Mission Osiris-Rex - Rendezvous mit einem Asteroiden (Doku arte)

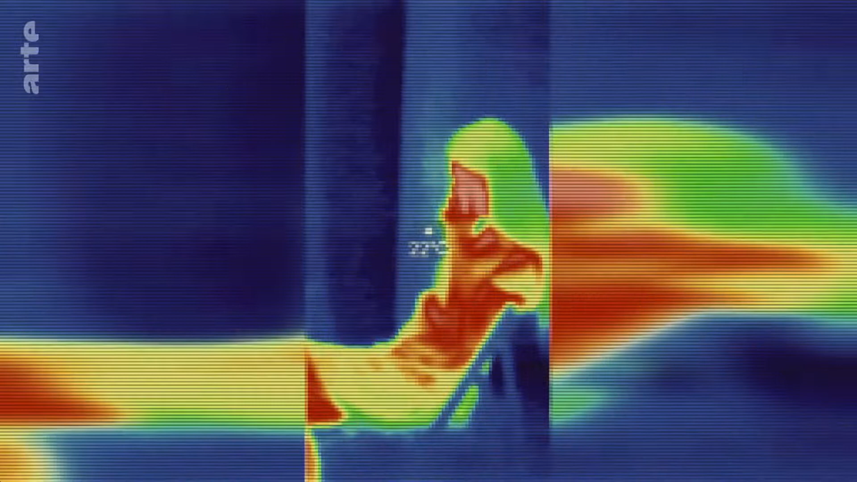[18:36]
Mit Infrarotinstrumenten lassen sich im Weltraum Objekte ausmachen, deren schwaches Licht sonst nicht zu erkennen ist.